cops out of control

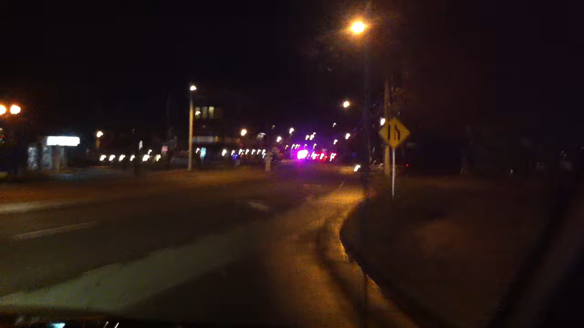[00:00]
I don't know what is going on here, but there is some ish going on, I'll tell you. I don't know if we're allowed to get through here.